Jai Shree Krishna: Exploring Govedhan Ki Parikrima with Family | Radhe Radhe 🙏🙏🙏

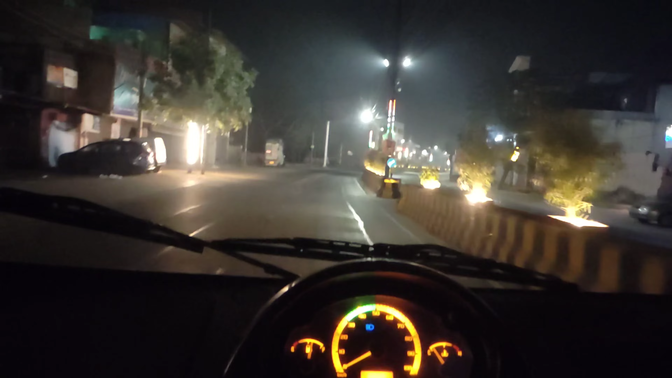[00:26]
आप देख सकते हो ये सुबह के तकरीबन 4 बजे के आसपास का सीन है।